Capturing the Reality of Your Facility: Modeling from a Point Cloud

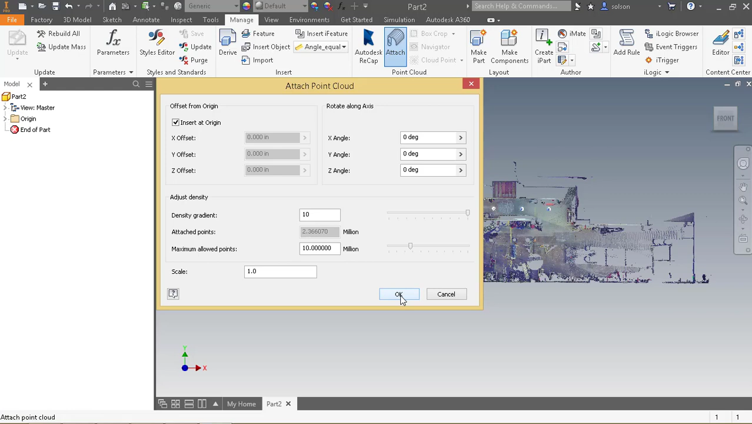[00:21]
I'm gonna use the navigator here though to turn off everything except for the table.
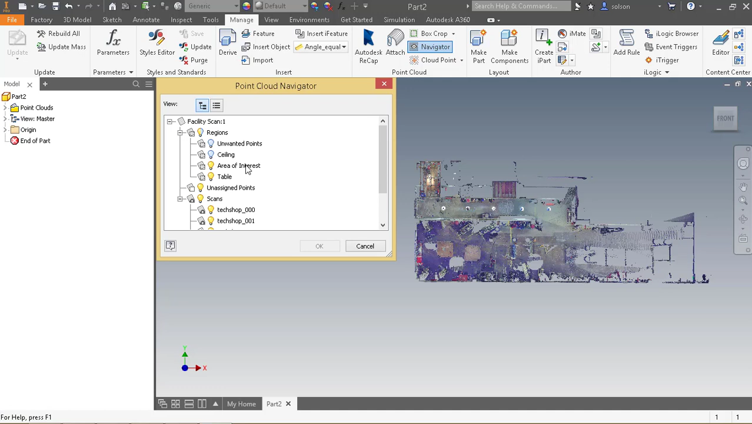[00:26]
I wanna see just the table. I wanna try to reverse engineer that.
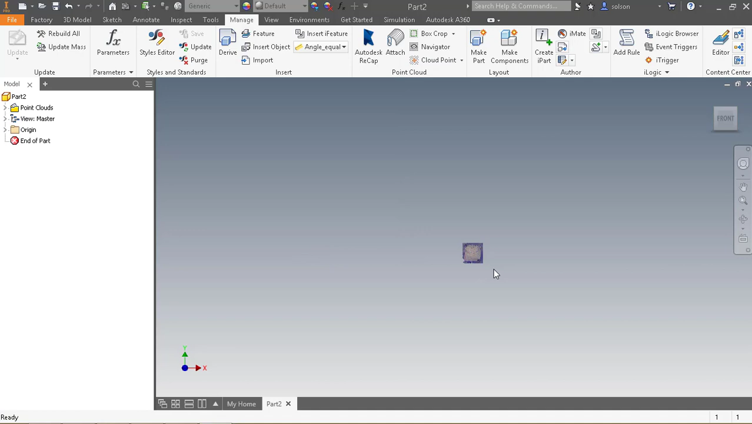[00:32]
So I'm gonna zoom in here.
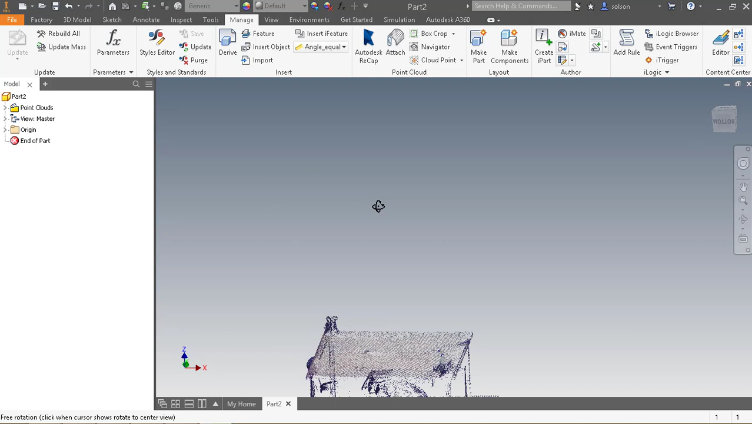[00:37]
So really the two tools that we have to reverse engineer are CloudPoint and Point Cloud.
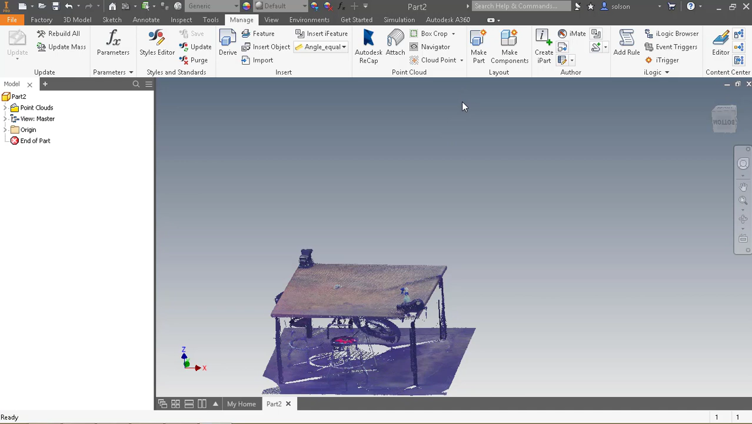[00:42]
So what I'm gonna show here is CloudPoint, where you can kind of just pick a point out of the cloud and it will turn into a work point. Repeat that a couple times.
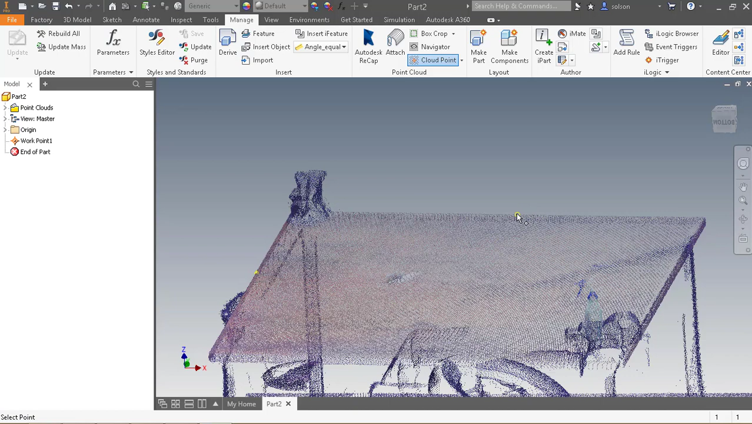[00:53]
Try to get ones from these edges here.
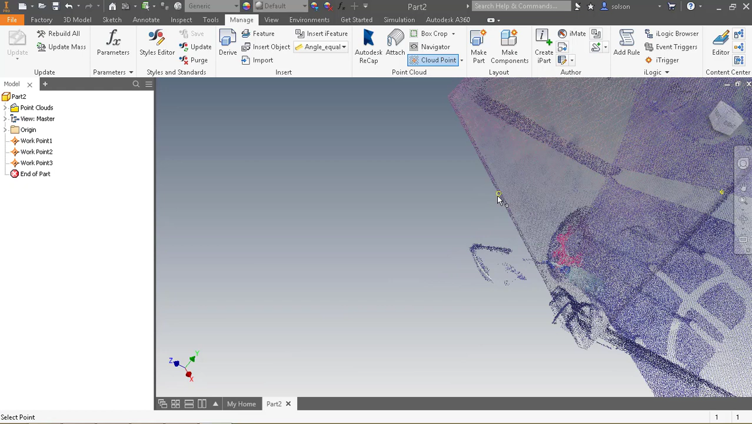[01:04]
Then I also have the ability to do a cloud plane where it essentially
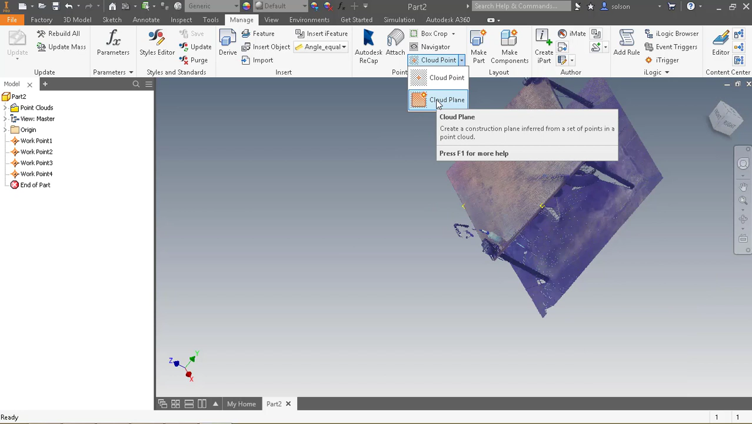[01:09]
interpolates a plane from all the points and create a work plane. So realistically here, I could then create a sketch on that plane.
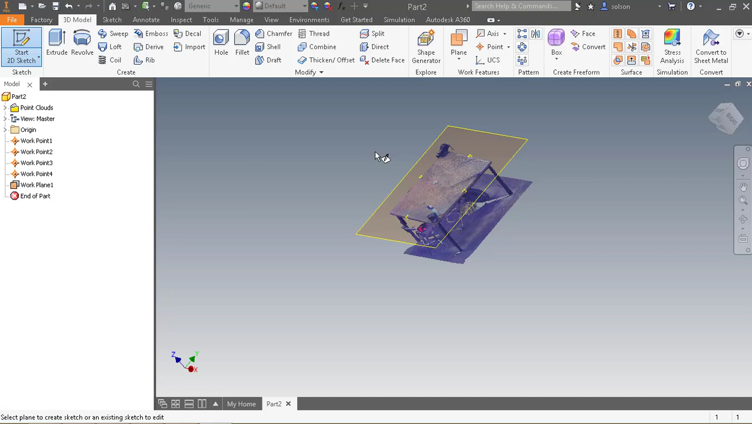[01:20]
I could draw a 3-point rectangle, try to trace one side as best I can.
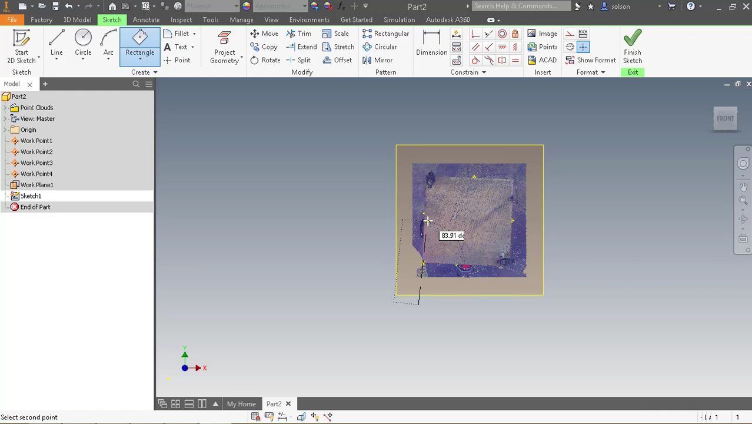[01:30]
A 3-point rectangle, kind of along this edge.
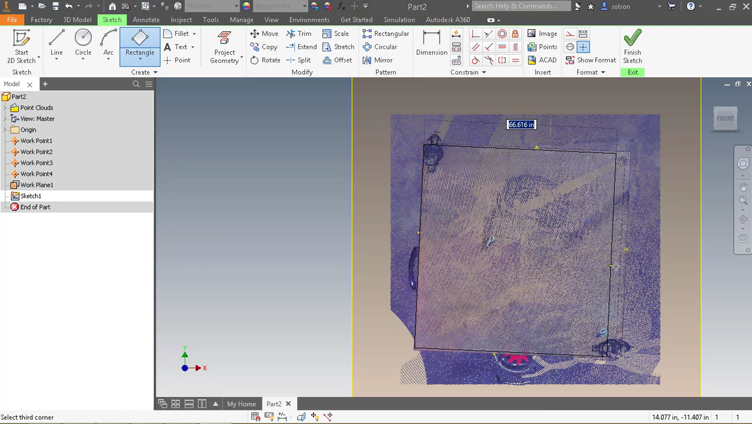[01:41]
And then I can try to hit this point, or I could do a coincident constraint between this line and this point, this line and this point,
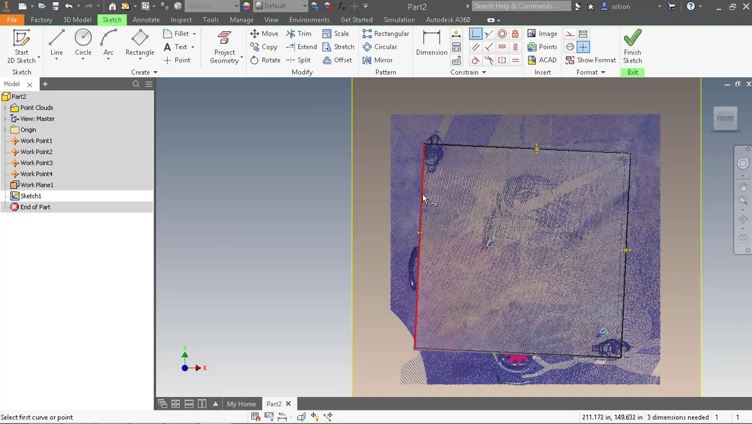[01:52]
this line and this point, this line and this point.
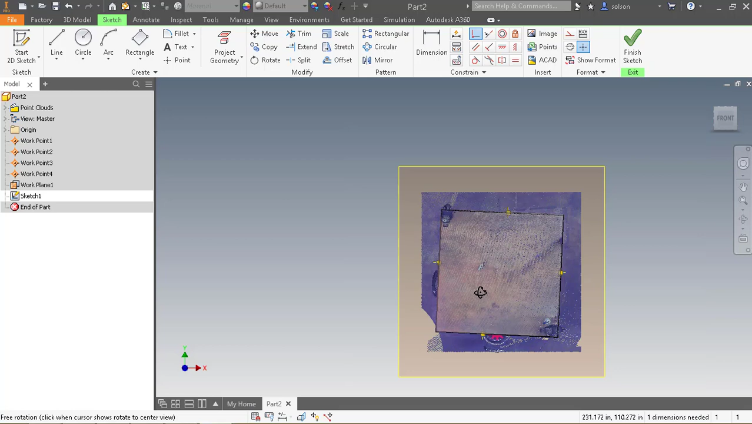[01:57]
So I can stop my sketch.
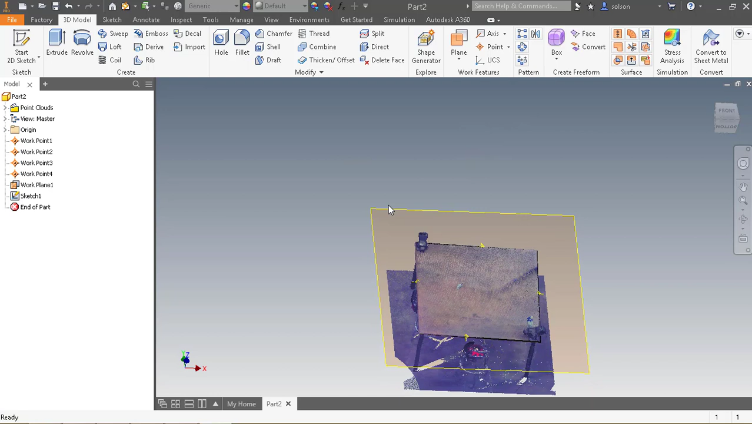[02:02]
And then I could potentially create another work point. That is equivalent to the bottom of the table.
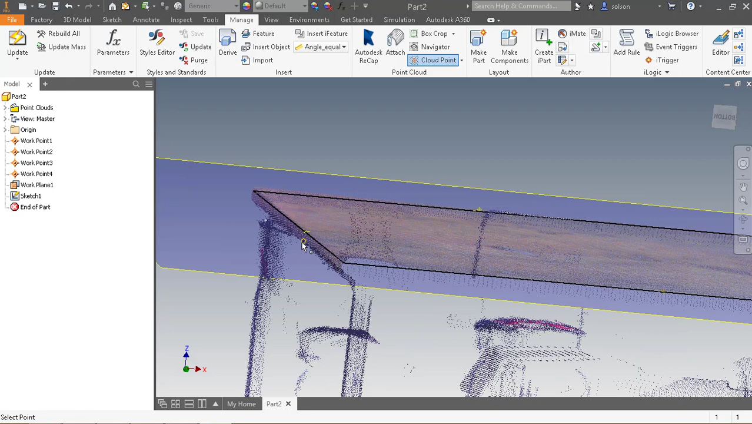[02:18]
Or I could even get several of these and create a
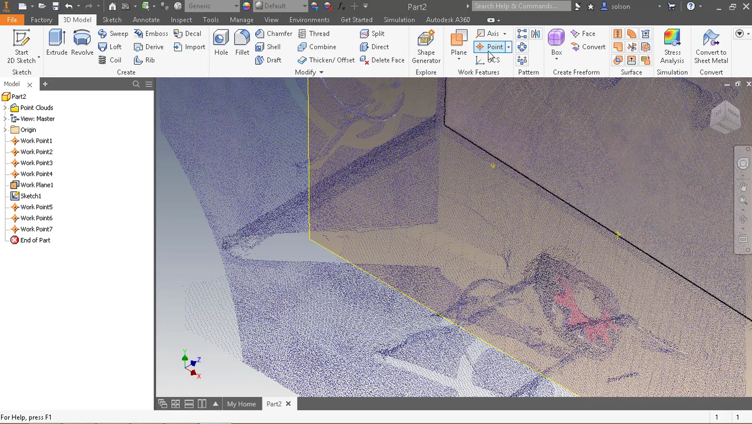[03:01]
So I can create a plane through 3 points.